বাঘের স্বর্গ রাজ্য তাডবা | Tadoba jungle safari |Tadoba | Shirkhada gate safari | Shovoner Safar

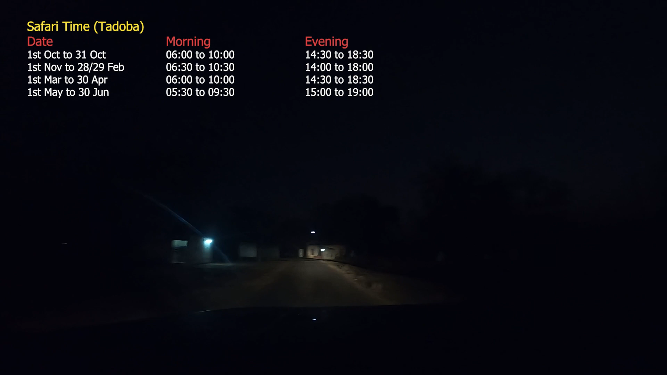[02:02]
এখন সকাল 6:20 বাজে, আকাশ লাল হচ্ছে, দিনের আলো ফুটবো ফুটবো করছে।